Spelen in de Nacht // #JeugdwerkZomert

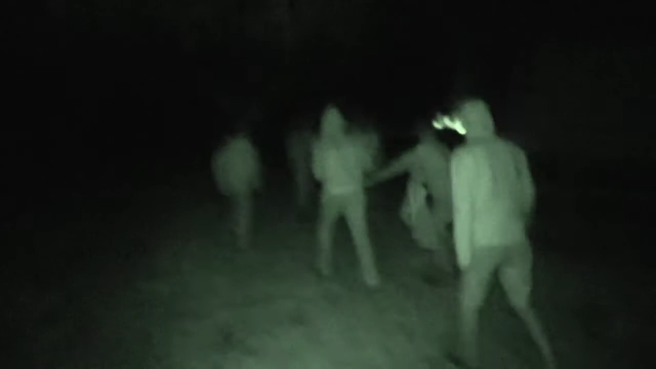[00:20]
Vannacht hebben we een nachtspel gespeeld met onze leden op Grootkamp.